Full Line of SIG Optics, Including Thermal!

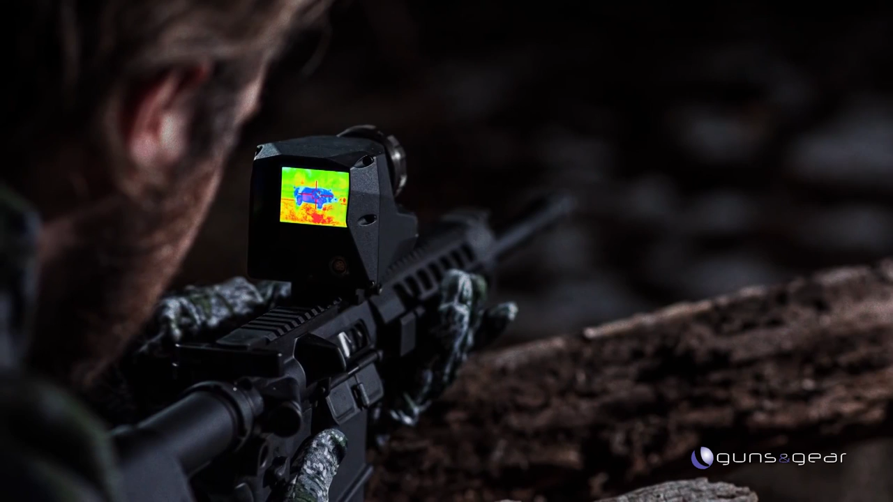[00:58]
It is thermal, so the difference where the downside of traditional night vision is that it requires an ambient light, and it doesn't pick up body heat.
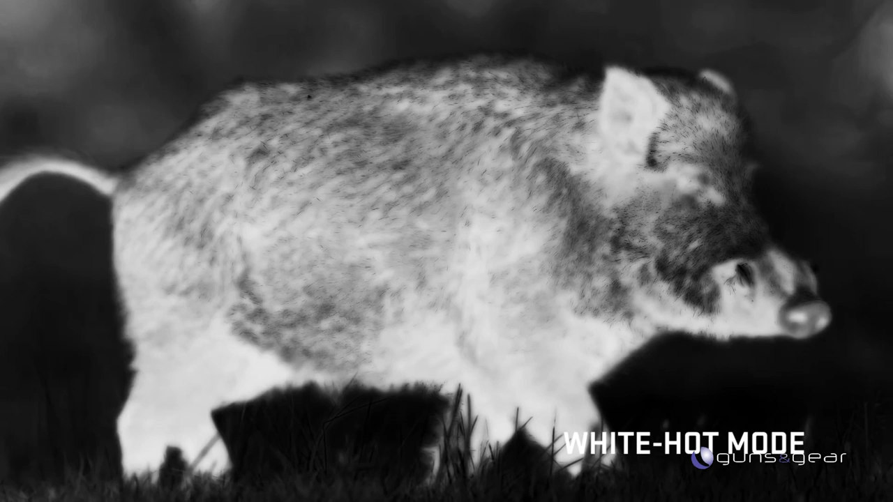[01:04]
So for animals or for daytime use and nighttime use, thermal's really a nice bridge for that because there's always animal heat. There you go.